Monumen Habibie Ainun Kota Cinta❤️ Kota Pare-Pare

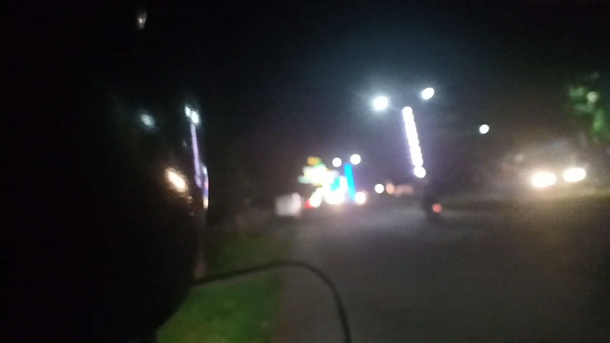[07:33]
Singkat cerita, kita lanjutin perjalanan pelan-pelan karena Kevan ngeluh capek tapi pengen cepet-cepet sampai.
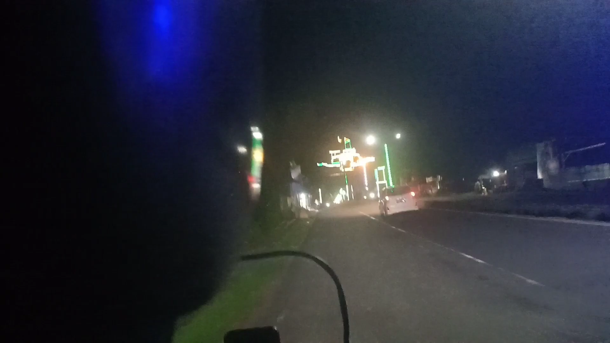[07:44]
Gimana dong ceritanya itu? Tapi nggak apa-apa, dia tuh terbayarkan capeknya dengan pemandangan yang bagus kayak gini, lampu-lampu yang benar bagus banget,
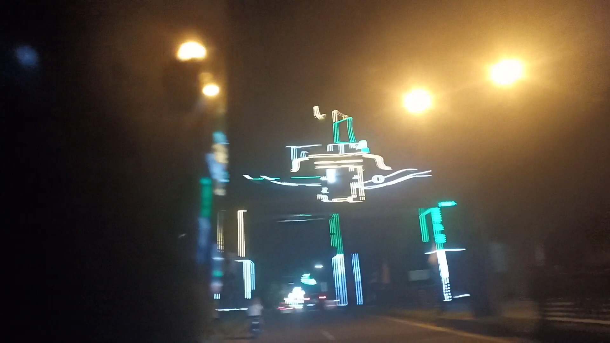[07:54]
Pare-Pare, ya Allah, masya Allah, tabarakallah, bagus banget. Kalian wajib banget kesini kalau kalian ke Sulawesi Selatan.
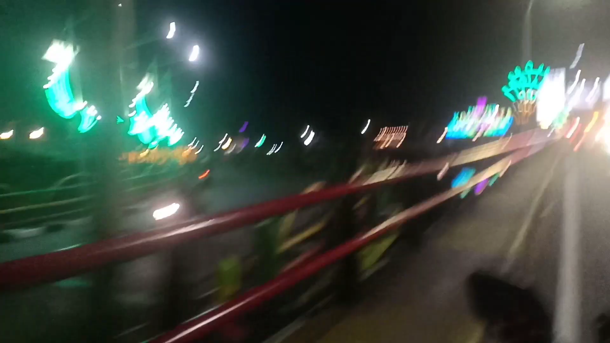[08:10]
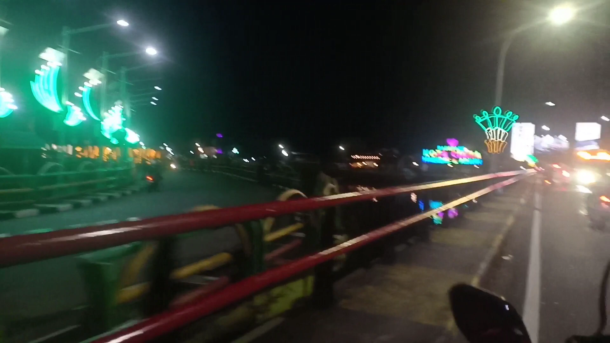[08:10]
Yeay, gak terasa ini udah nyampe ke tempat kota cinta,
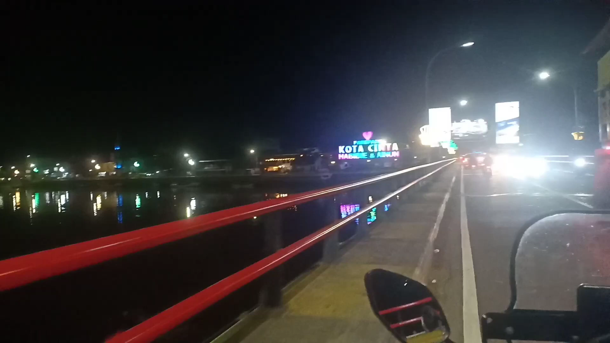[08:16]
yaitu tempatnya Monumen Habibie Ainun,
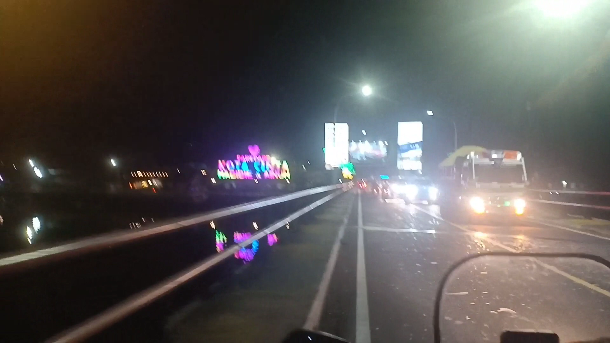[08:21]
daerah Pare-Pare yang ada di Sulawesi Selatan.
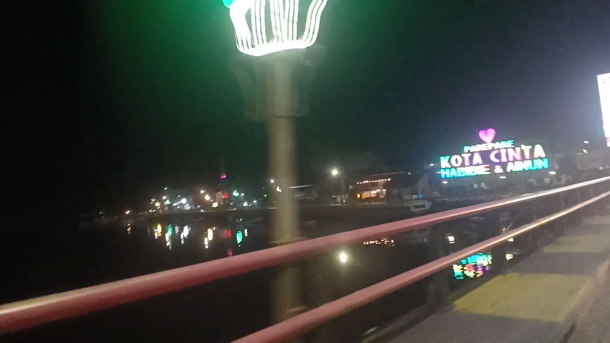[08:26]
Keren banget kalau malam lampunya, indah banget pemandangannya.
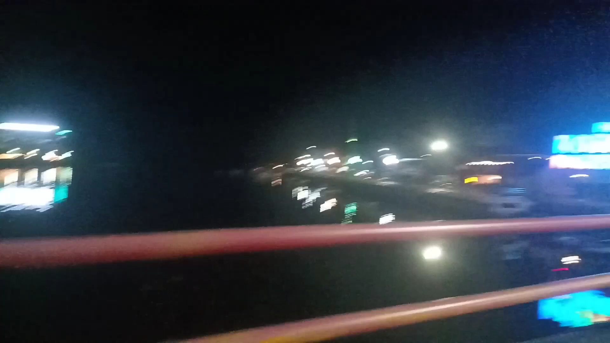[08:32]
Keren banget lampunya, keren banget pemandangannya. Masya Allah, capeknya terbayarkan beneran deh.
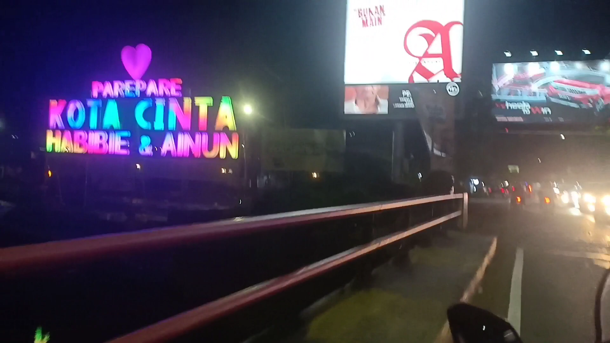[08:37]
Kalian wajib banget kesini kalau kalian ke Sulawesi Selatan.